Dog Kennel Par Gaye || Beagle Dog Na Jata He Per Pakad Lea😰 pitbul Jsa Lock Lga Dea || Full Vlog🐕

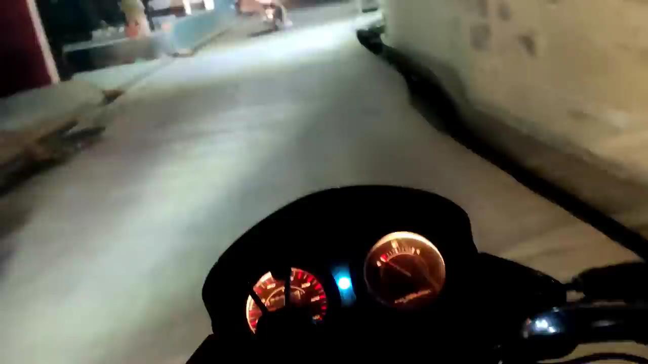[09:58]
गाइस ट्रैफिक देखो भाई कितना ज्यादा है, ओ भाई साहब, और सबसे मेन भाई दौड़ना है, नाक बंद हम कर दिया भाई।